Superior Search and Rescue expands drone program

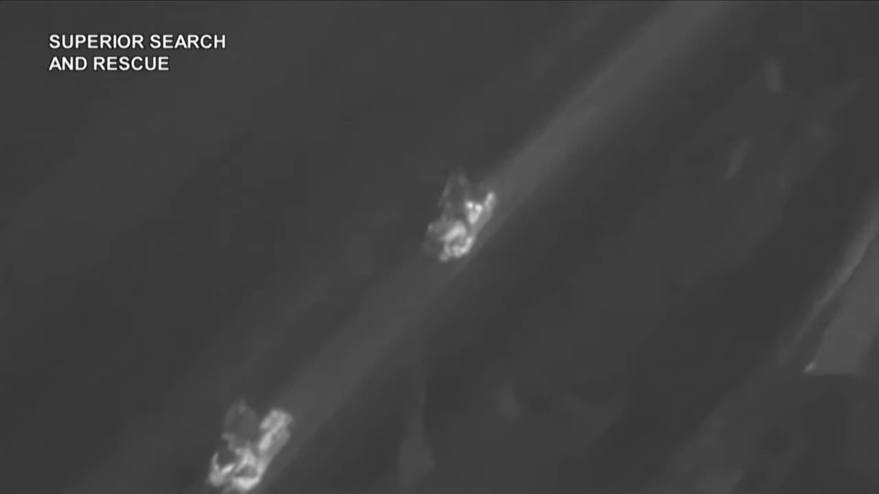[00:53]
Two on the bottom and one on top. Mainly, we'll be using the two on the bottom. We have a thermal camera,
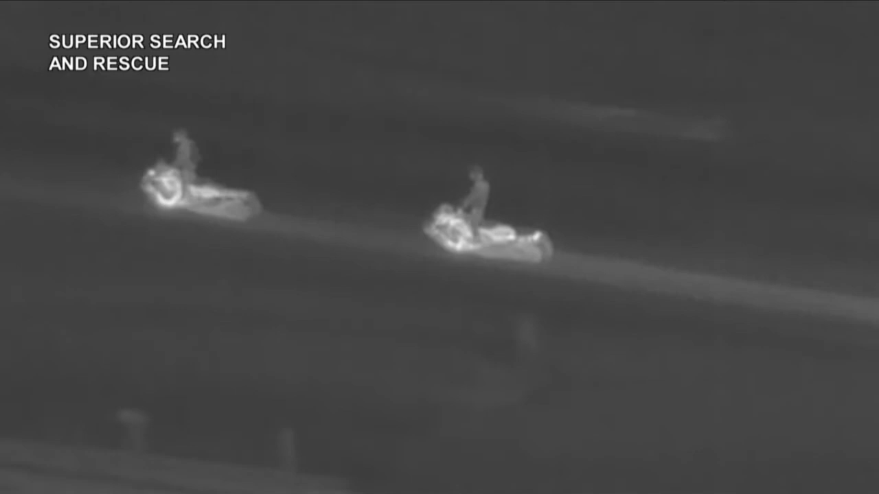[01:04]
or one of the payloads is a thermal camera, laser rangefinder for pinpointing targets or individuals, I should say.